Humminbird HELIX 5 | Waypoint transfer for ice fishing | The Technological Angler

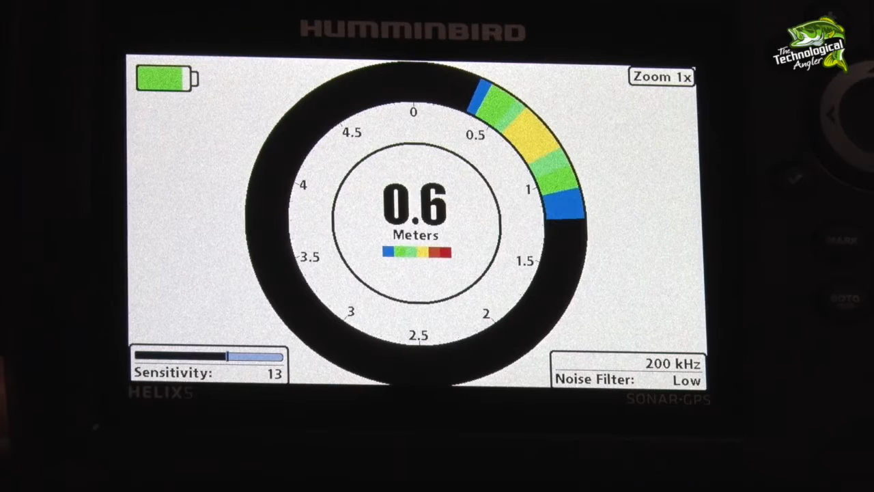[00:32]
On screen: depth 0.6 m
A key component of this process is a micro SD card with a full-size SD card adapter.
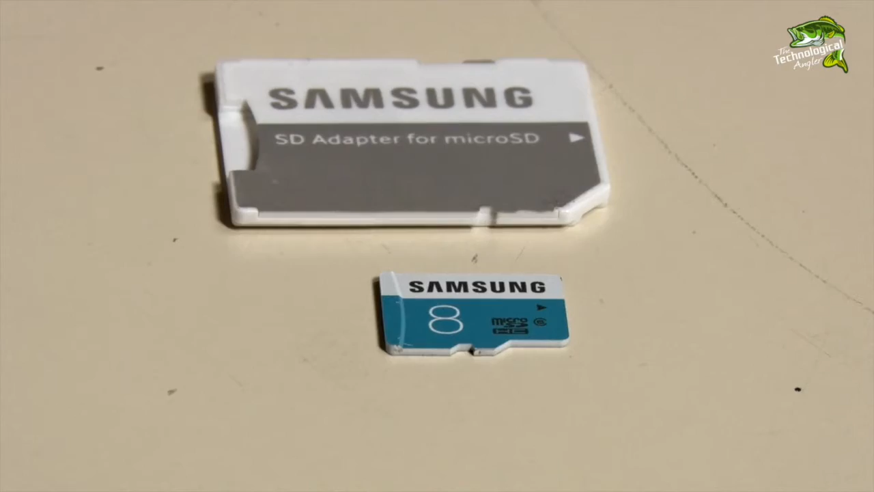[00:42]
A micro SD card is necessary because that is the size used by my Ice Helix 5.
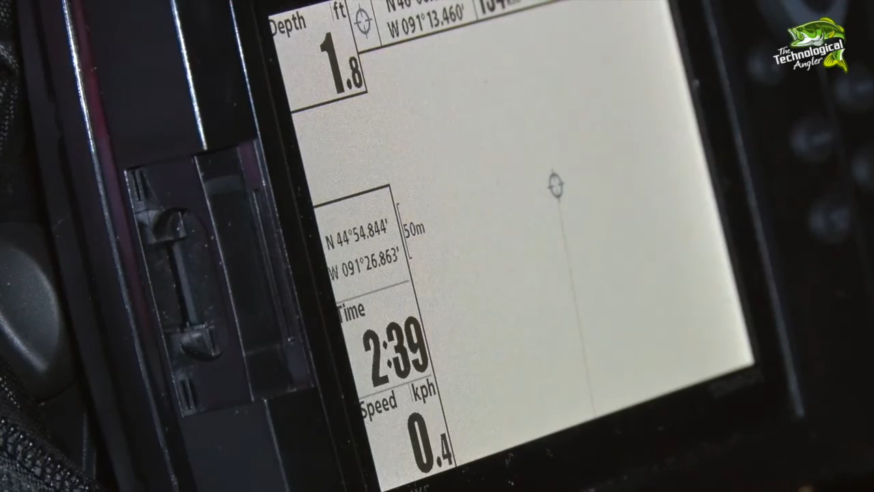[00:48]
But as you know the 1199 uses a full-size SD card.
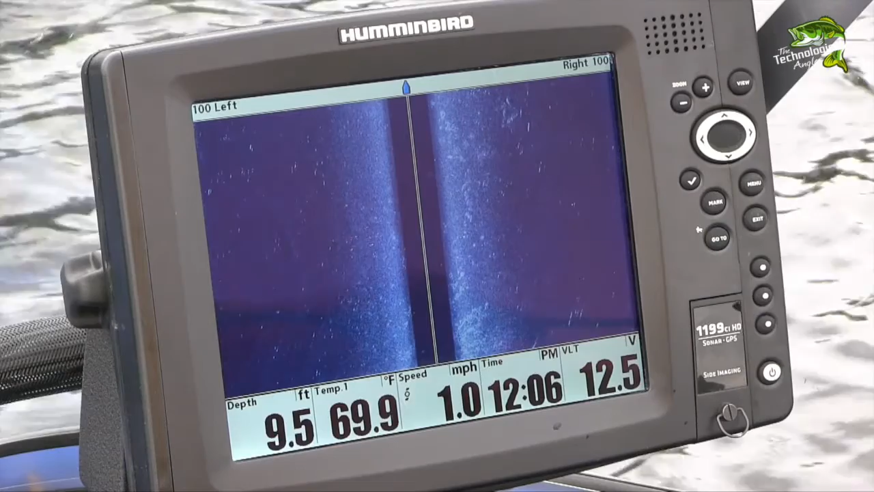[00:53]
On screen: depth 9.5 ft, water 69.9°F, speed 1.0 mph
As a result I need a full-size card adapter for my micro SD card in order to transfer waypoints from one unit to the other.
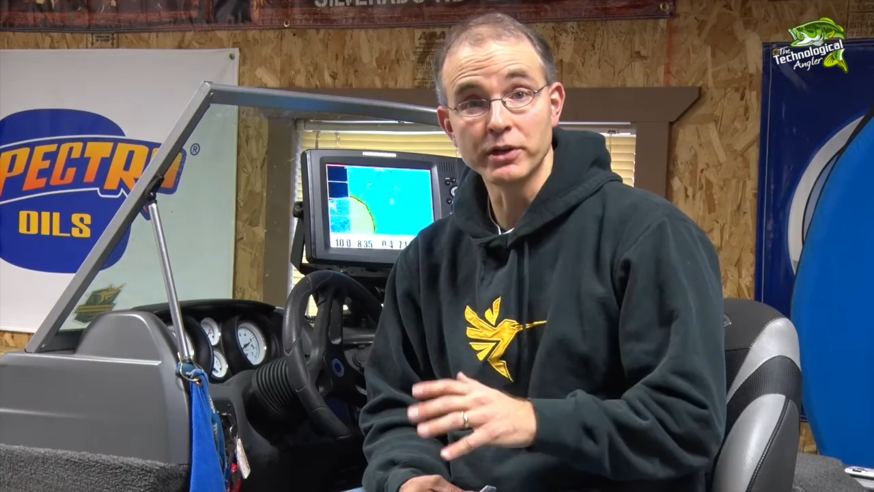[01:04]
I'll begin by placing my micro SD card into
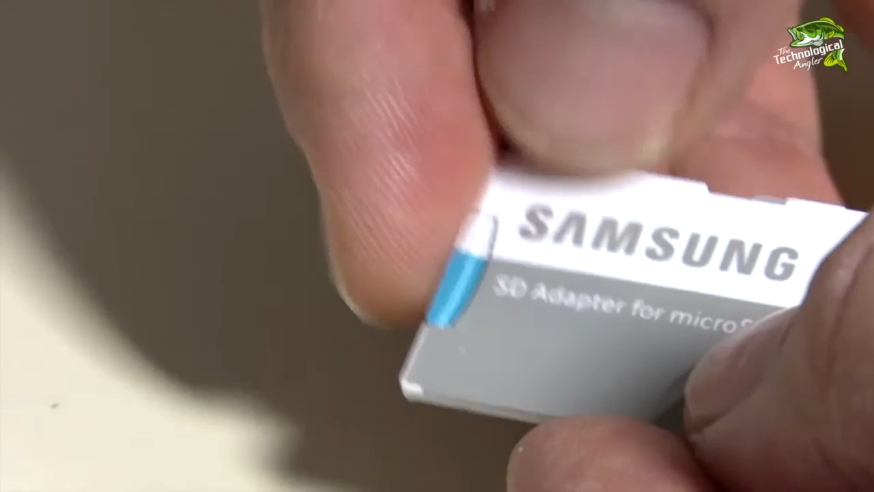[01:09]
the full-size adapter and then installing that combination in my 1199.
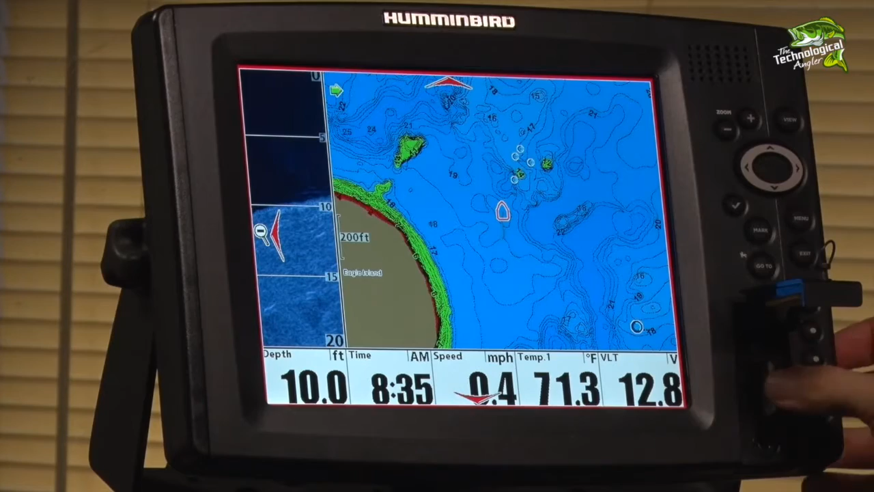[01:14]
On screen: depth 10.0 ft, water 71.3°F
Press the menu button twice and then select the nav menu tab.
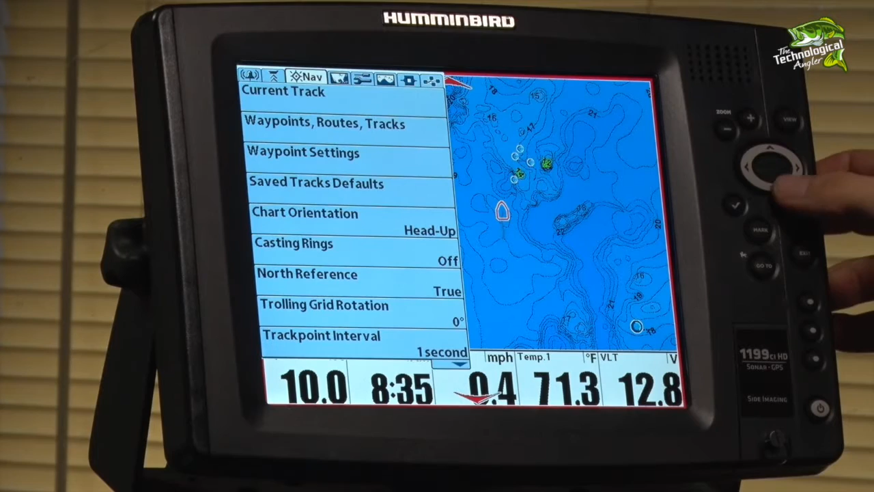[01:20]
On screen: water 71.3°F, speed 0.4 mph
Scroll down to waypoints routes and tracks and then use the options menu to select and export all of your navigational data.
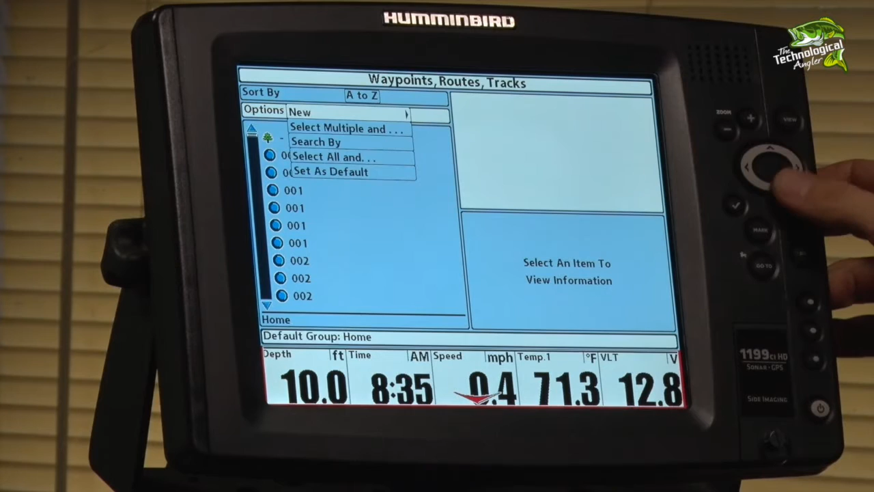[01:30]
On screen: depth 10.0 ft
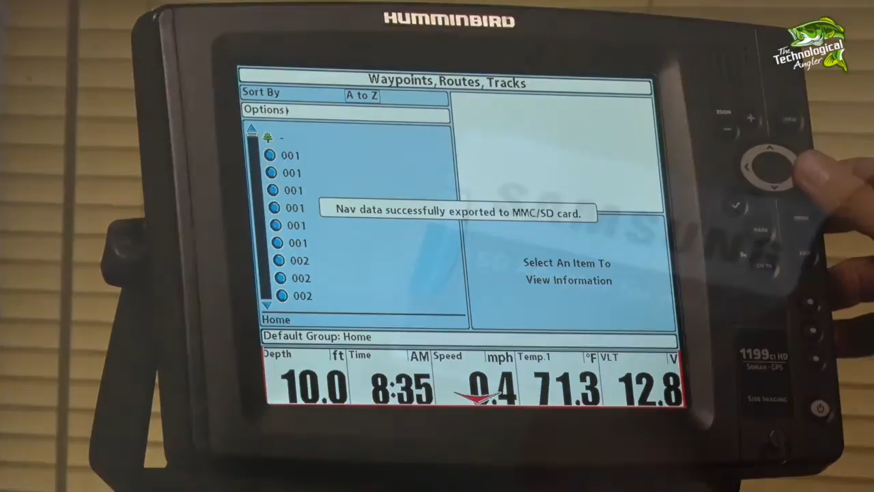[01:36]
On screen: depth 10.0 ft
Remove the micro SD card from the adapter.
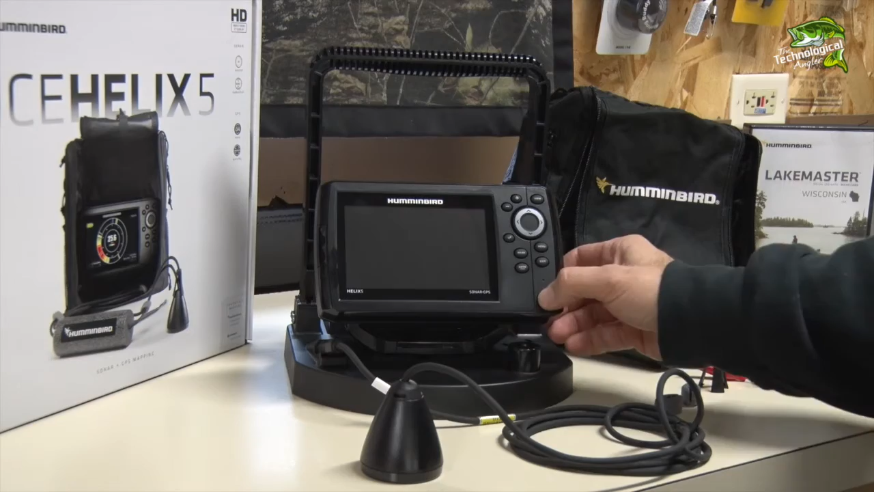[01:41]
Turn the Ice Helix 5 on and then place the micro SD card into the unit.
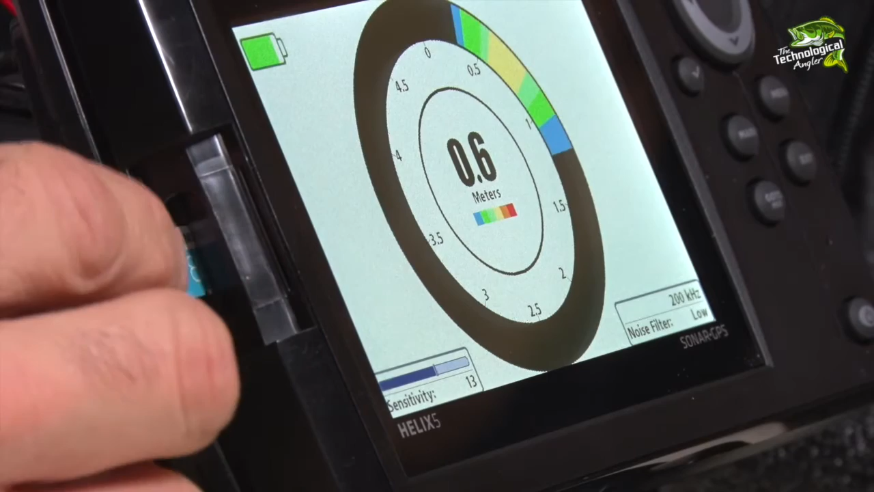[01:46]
On screen: depth 0.6 m
You'll receive a prompt to transfer the navigational data from the micro SD card onto the Ice Helix 5.
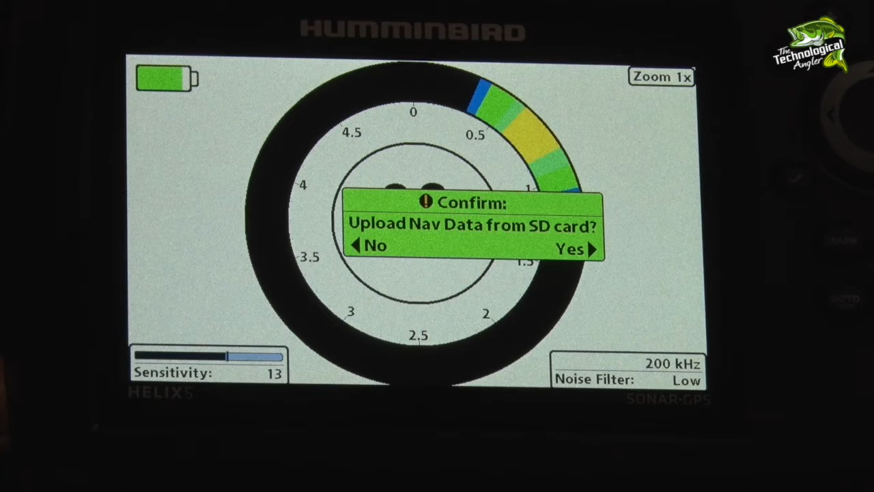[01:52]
Choose yes to begin the transfer.